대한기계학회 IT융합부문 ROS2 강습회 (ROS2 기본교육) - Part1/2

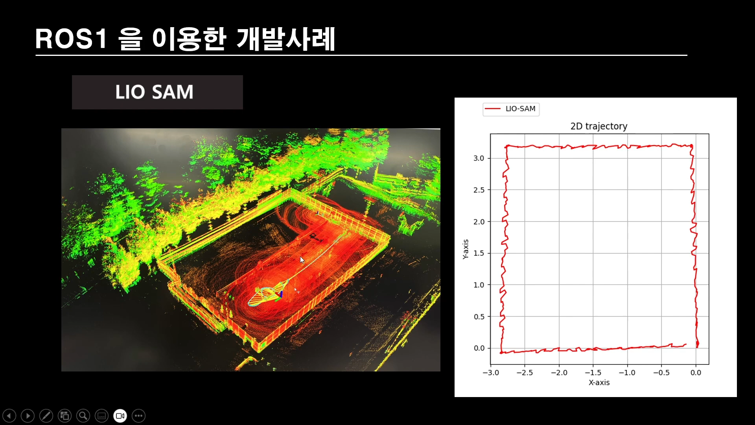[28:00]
그래서 그걸 이용해서 라이다 기반 그리고 라이다와 IMU 기반 슬램을 눌렸을 때 이런 계정이 나오더라. 그래서 이런 것들을 비교하는 연구도 수행을 했었습니다.